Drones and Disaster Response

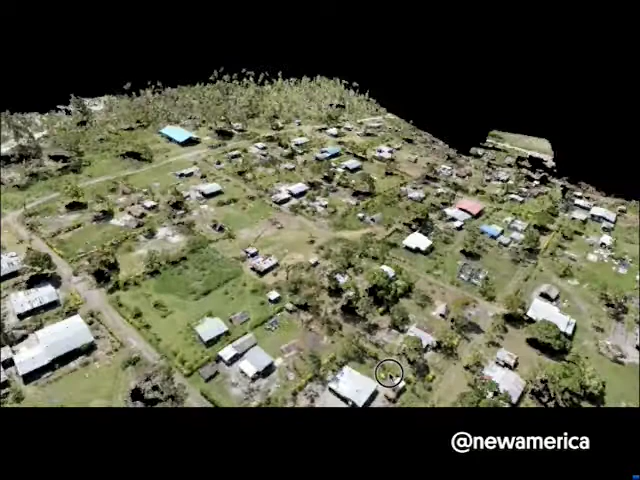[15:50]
But ultimately, both these oblique images and the aerial videos present some major challenges in terms of georeferencing. So we've got to actually forget 2D altogether and move directly to 3D. This was a 3D point cloud of one of the villages that we surveyed in Vanuatu.
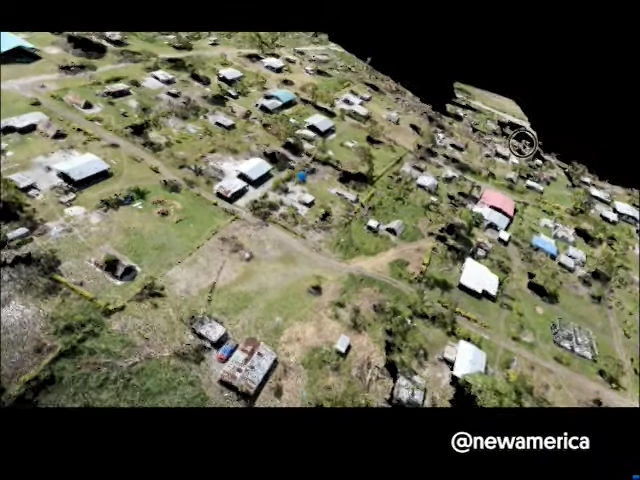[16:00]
It gives us a lot more to work with in terms of doing disaster damage assessment. And I'm out of time, so I'm not going to speak to this, but Nepal was a milestone as far as humanitarian UAV missions go.